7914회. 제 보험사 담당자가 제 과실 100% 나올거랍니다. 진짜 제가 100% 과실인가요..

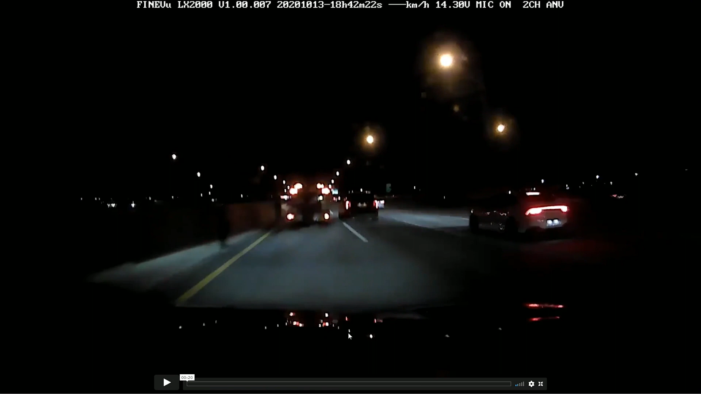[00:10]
보시죠. 1차로 달리고 있는데요... 이 도로가 어디인가요? 자동차 전용 도로 같기도 한데 하여튼 제한속도 80도로예요. 앞에 차량이 이 정도면 여유 있죠? 어느 정도는 여유가 있어요, 어느 정도. 그런데 앞차가 브레이크 등도로는 샥! 나가자마자... 아이쿠... 옆에 사람도 있었는데요.
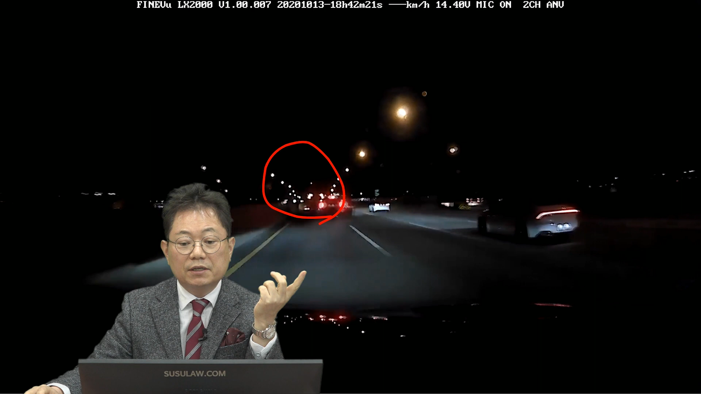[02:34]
여기다 해 놓을 게 아니라 여기서 반짝반짝 해 놓을 게 아니라 뒤쪽에다가 앞에 뭐가 있으니까 조심하라는 미리 설치를 해야 돼요. 옛날에는 삼각대는 100m 뒤에 고속도로에서요.